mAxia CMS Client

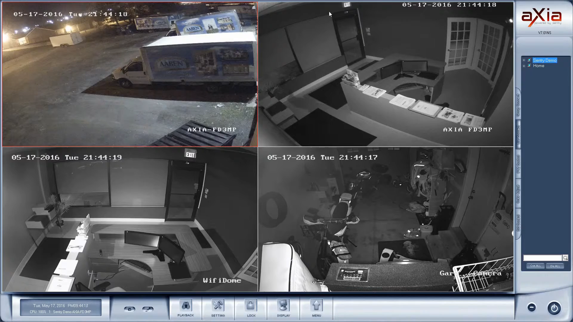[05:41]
Okay now one thing to look at here when I did mention the CPU usage my home computer is not all that powerful I am at a hundred percent CPU usage with just these four cameras connected. So if you plan on doing a lot of cameras at the same time you're going to want to keep an eye on that and make sure you have a system that's fast enough to to handle that. There are ways around that you could do something like lowering the resolution to help with that.
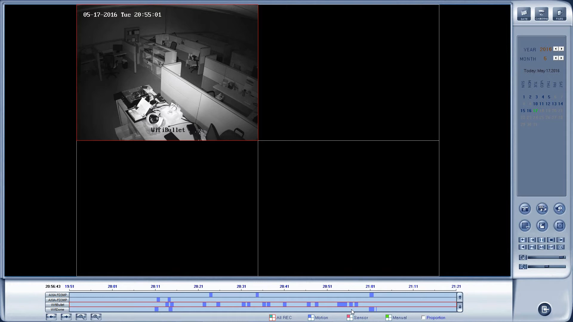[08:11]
The next option that I have in here that I would like to show you is over on the right hand corner is capture image. I can click on that and get an image of what I'm seeing currently on the screen. Right to the right of that is the backup option. If I click on backup backup and backup by time.